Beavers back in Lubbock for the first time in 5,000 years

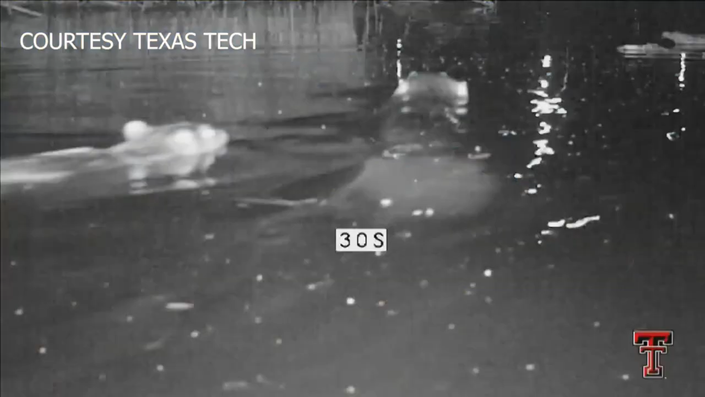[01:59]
One of those times was captured on night vision video here.